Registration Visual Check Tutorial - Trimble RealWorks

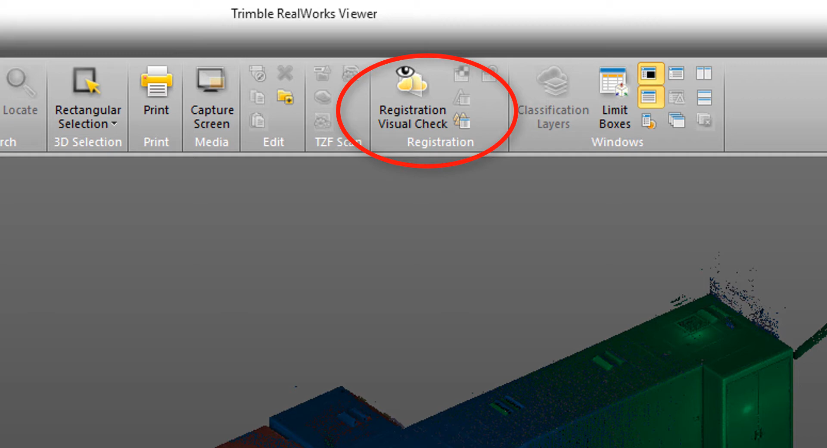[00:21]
The tool is aptly called the Registration Visual Check, and it can be found in all editions of Trimble RealWorks, including the Free RealWorks Viewer, which I'll be using today. The tool is accessed via the Registration Mode, and in the Viewer, it can be found here under the Home tab. In other editions of Trimble RealWorks, it will be found under the Registration tab.
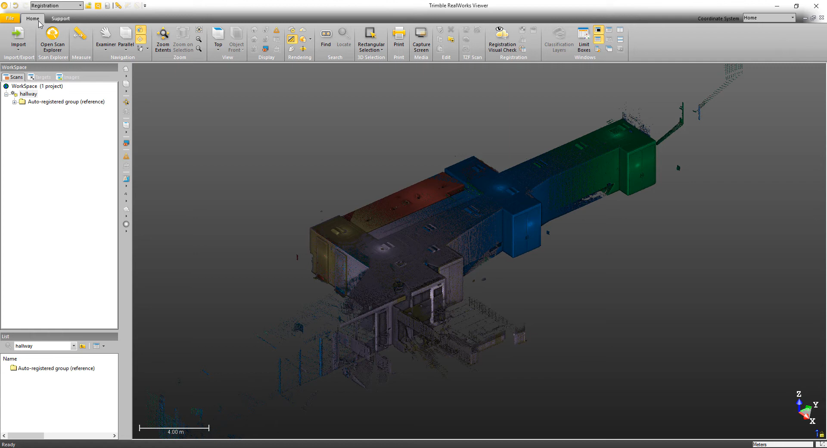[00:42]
So to get started, I'm just going to go ahead and click on the icon to open the tool, and then it's opening up over here in the Workspace under the Tools tab.
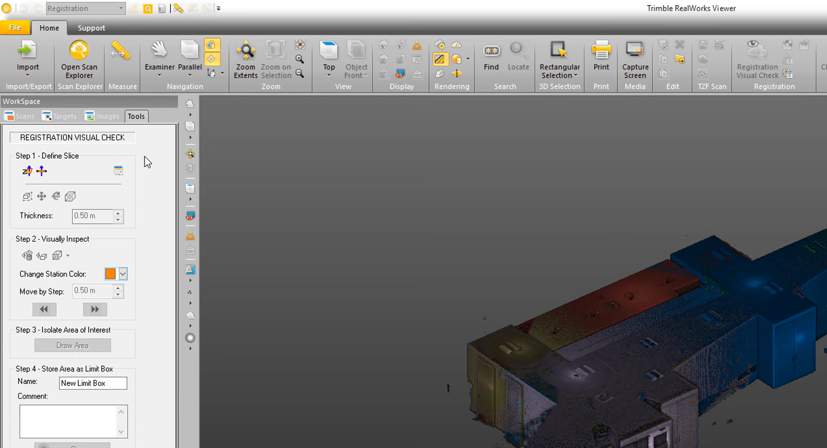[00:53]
Now, it's laid out in different steps. The first step is to define a slice. The slice is what you're going to use to go and analyze how well each station or each scan is aligned with its neighbors. So I have two options to create a slice. One is to create a horizontal slice.
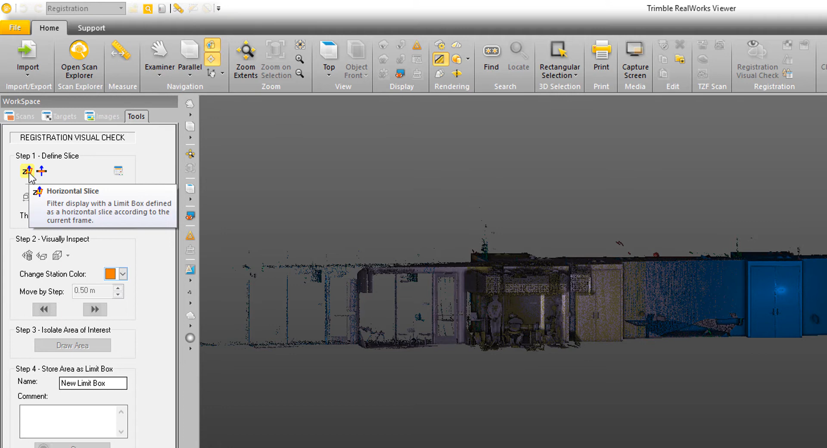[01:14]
It's pretty simple, I just click on the button, and then I pick on the point cloud where I would like the slice to be created.
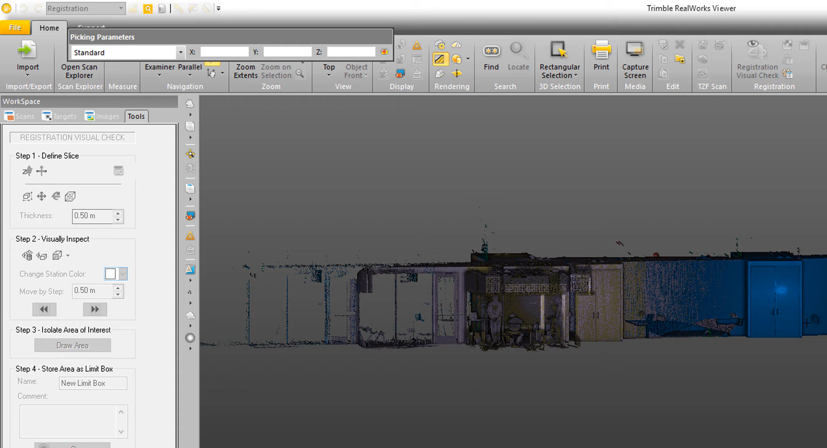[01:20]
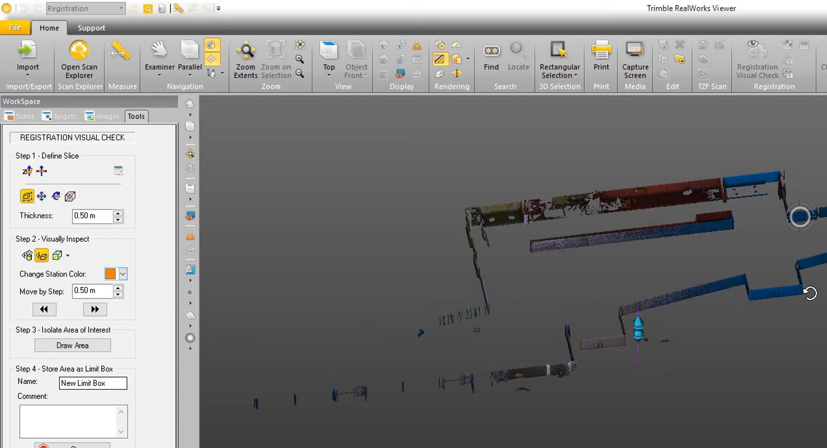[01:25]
So for example, I click there, and now I've got a very nice slice to go through and look at how each of the scans are lining up with their neighbors.
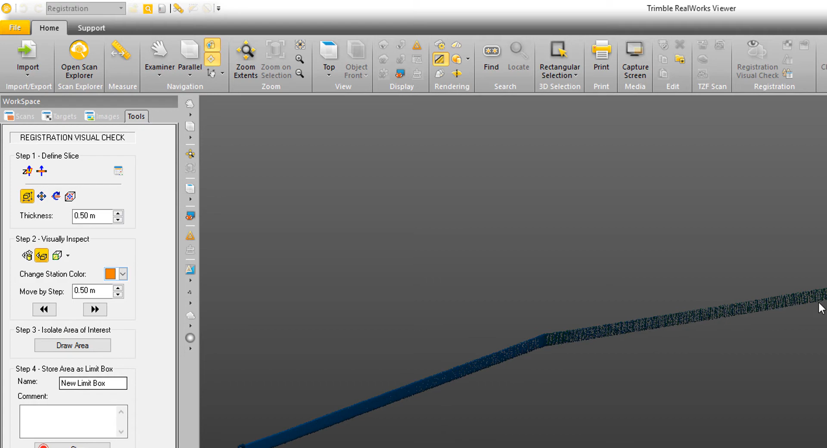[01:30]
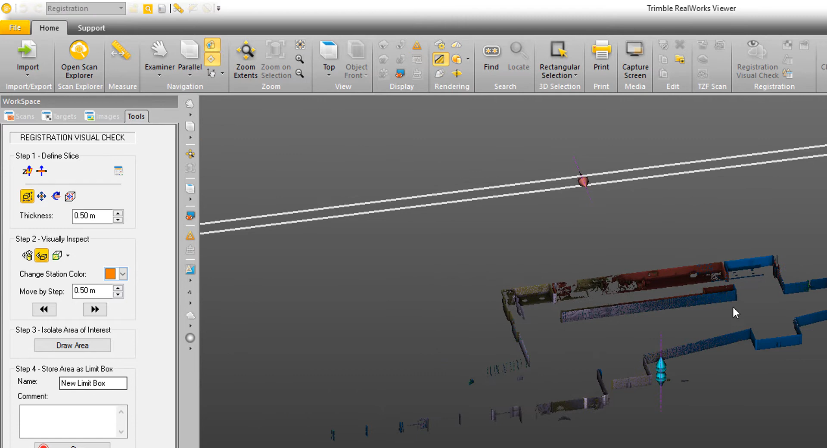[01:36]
Now in addition, I can create a slice perpendicular to the screen. So if I select that option, let's just change our view to the top.
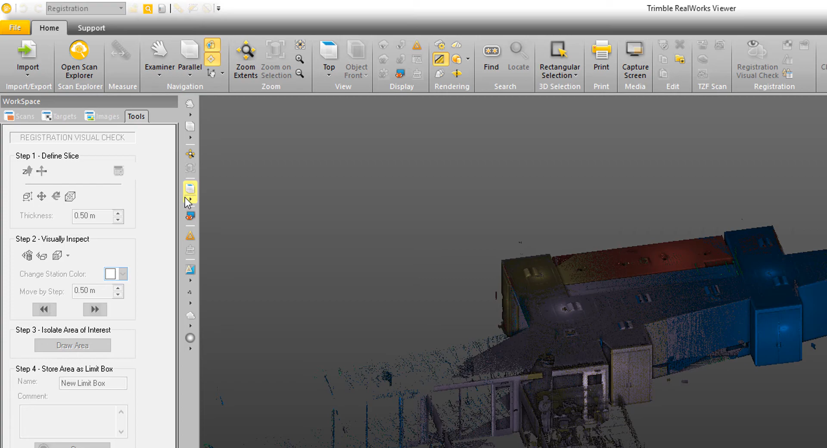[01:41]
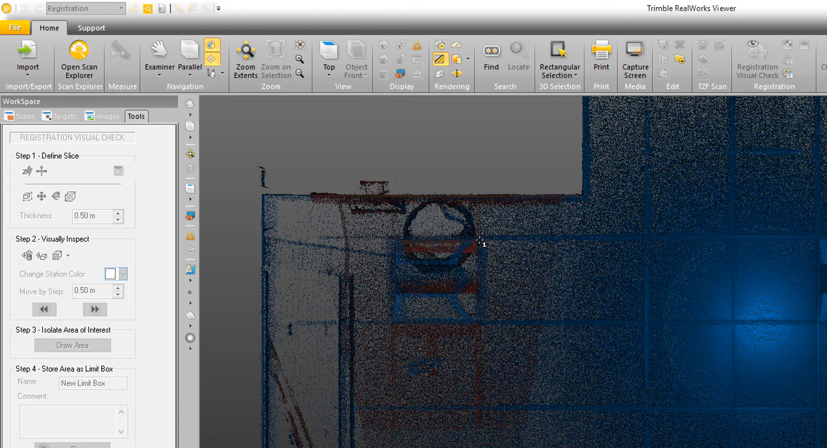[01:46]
I can come and pick a couple of points on the screen, and it's going to create a slice perpendicular now to the screen.
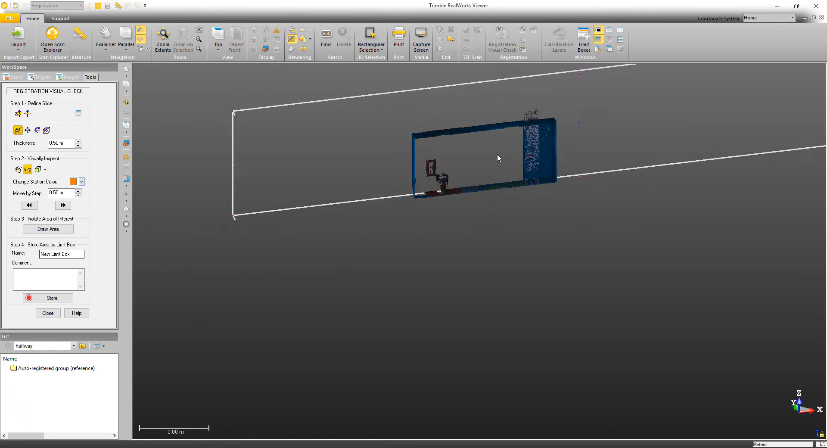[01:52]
So this creates a very nice profile that you can go through and look at as well. Now the next thing that we need to do is go through and look at the properties of this limit box that we've created.
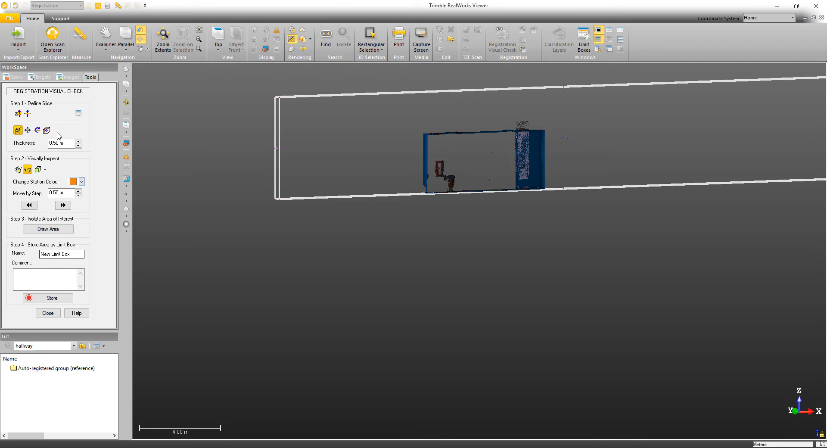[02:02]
So in this case, we can go through and change the shape, so I can click on any of these grab handles and move them around.
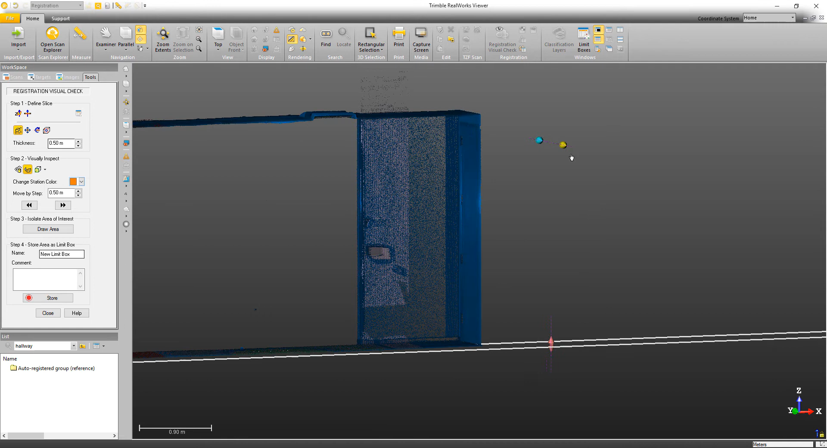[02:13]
And in addition, I can also change the position by panning. If I click on that, then I can pan along either of these three axes to go through and look at the scans.
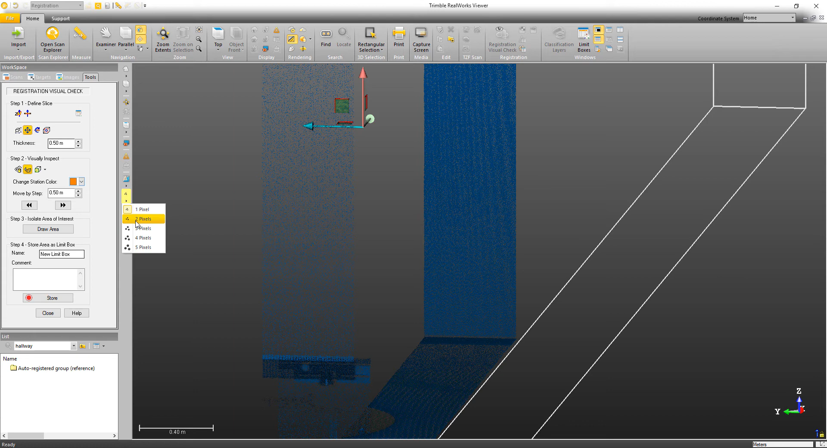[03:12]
So if I want to take a measurement, let me just bump up the size of the pixels so I can see this better. Then I could take a measurement by clicking on one side, and then clicking over on the other side, and you'll see that it's a half meter in thickness.
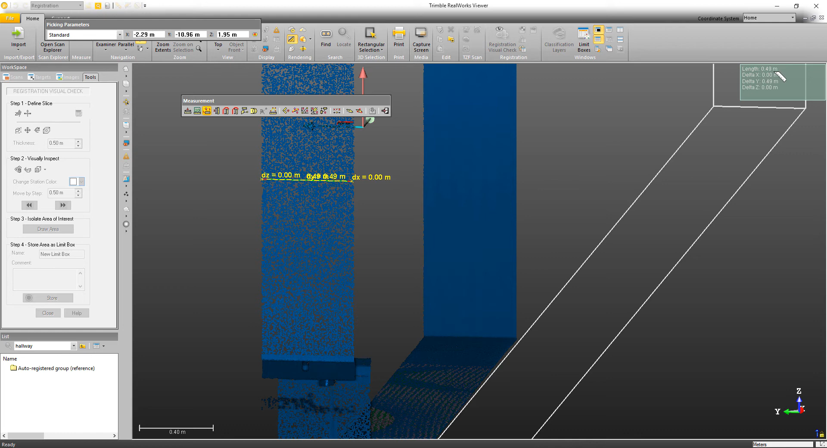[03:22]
Now a lot of times it's a lot easier to see what's going on if you make a little bit thinner slice through there, I'm going to do that, and I'm just going to click enter.
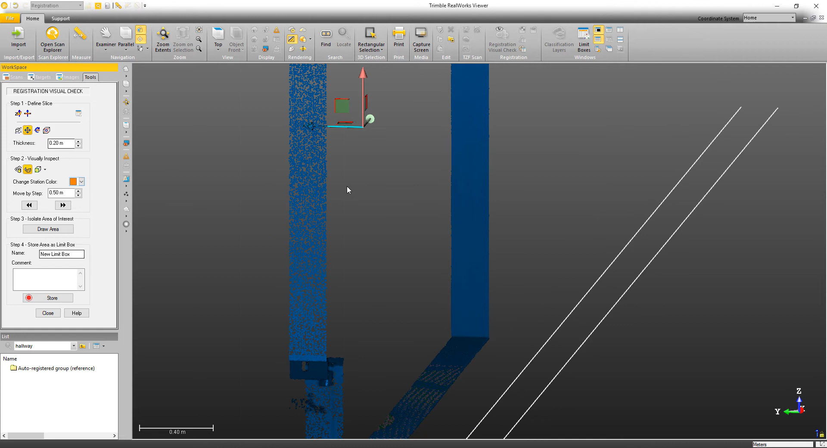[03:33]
And then it's just going to change the thickness of that limit box. Next we want to go through and look at how we display the limit box.
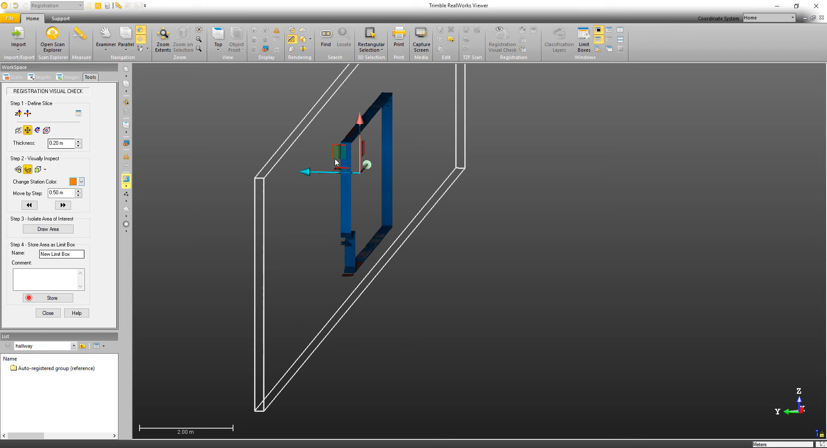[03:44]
So in this case, you can see I'm looking at a portion of the building, but I may not know where I'm at in the building.
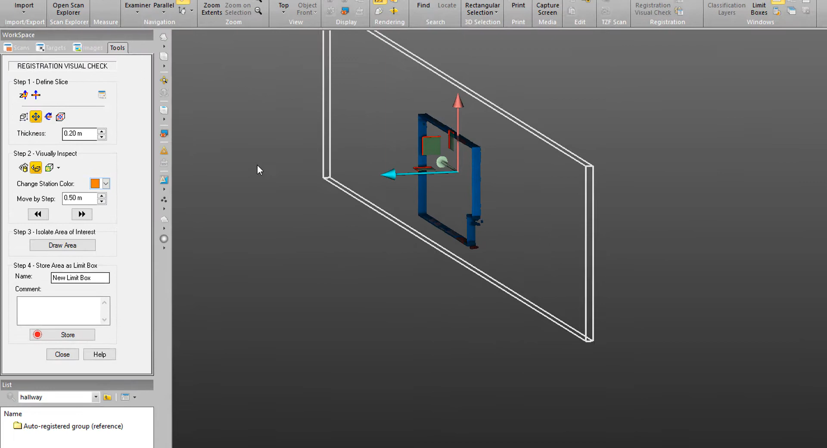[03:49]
So what I can do in step two is I can choose the option to display the clouds outside of the limit box,
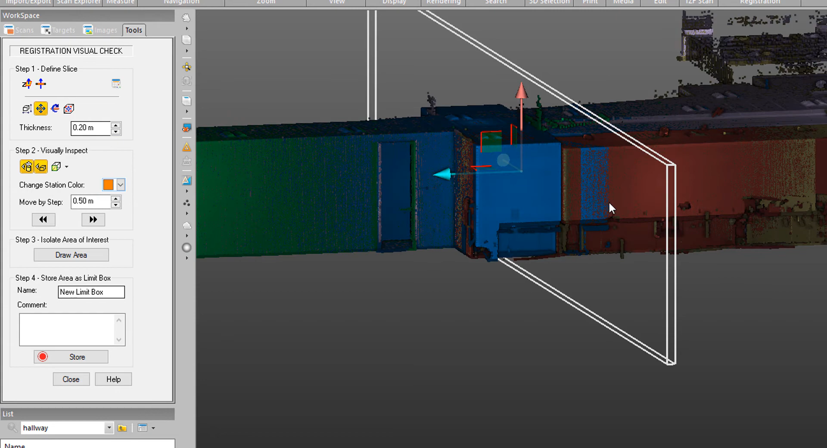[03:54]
so now as I pan along, I can see where the limit box is positioned in relation to the project.
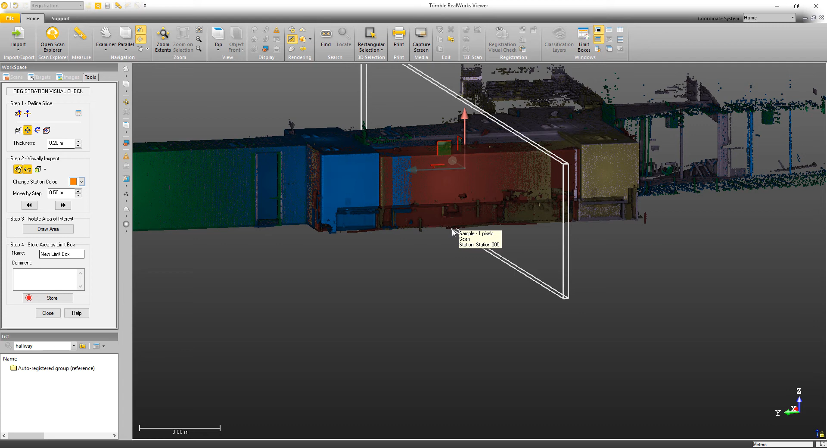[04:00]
Now sometimes you may not want to even see the limit box, so you can click here to hide or display the limit box.